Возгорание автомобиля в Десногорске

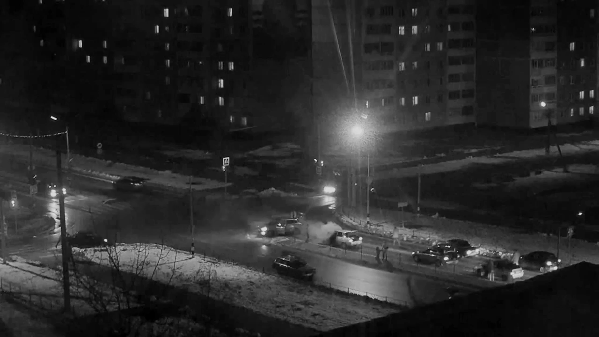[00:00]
28 октября в 18:47 в 4-м микрорайоне на автодороге Н6 нашего города на ходу загорелась ВАЗ-2110. Машину успели потушить до прибытия пожарных. Предварительной причиной возгорания является неисправность деталей узлов механизмов транспортного средства.